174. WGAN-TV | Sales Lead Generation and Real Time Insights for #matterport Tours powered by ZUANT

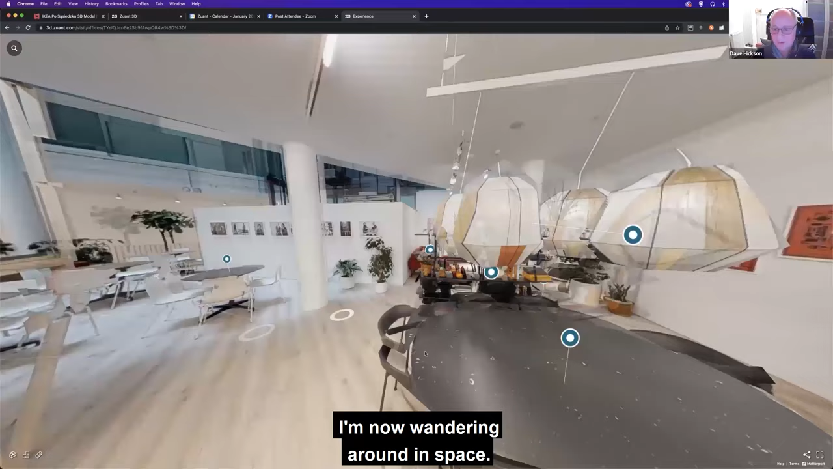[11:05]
So I'm now wandering around in the space.
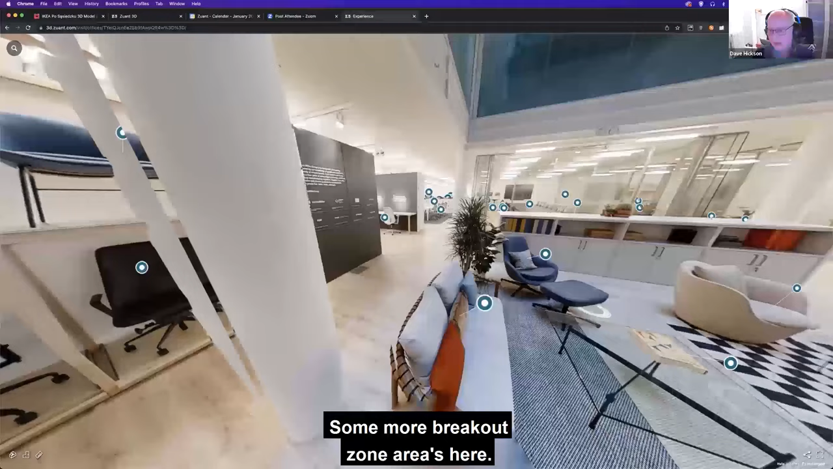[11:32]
Some more breakout zone areas here.
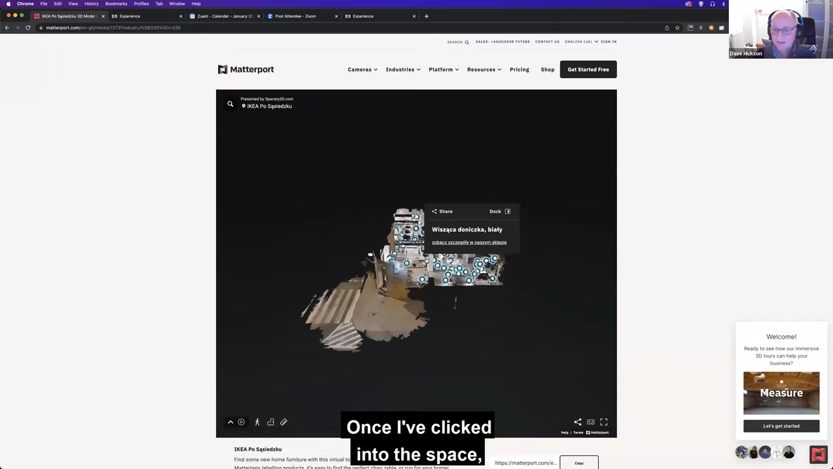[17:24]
And once I've clicked into the space, then if we look down towards the bottom right, there's a share this space icon.
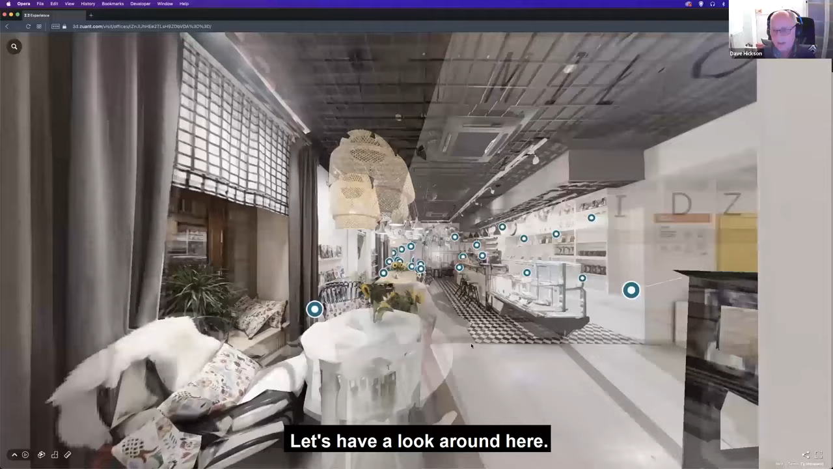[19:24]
I can go and have a look around here.